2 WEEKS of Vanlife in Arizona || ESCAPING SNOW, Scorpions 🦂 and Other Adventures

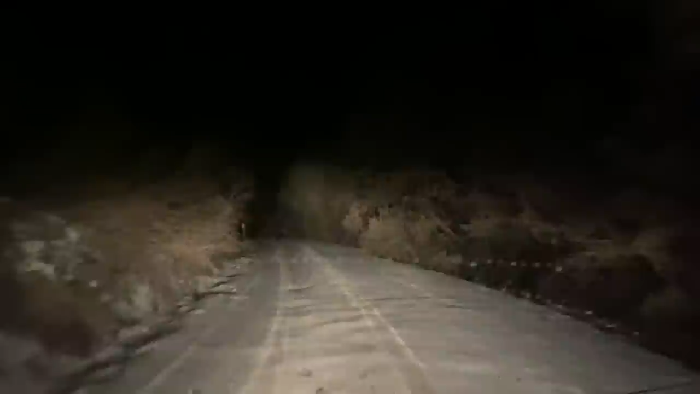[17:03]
We packed up. We got out of there. It felt so good to get back to paved road. We drove south like an hour and a half, two hours,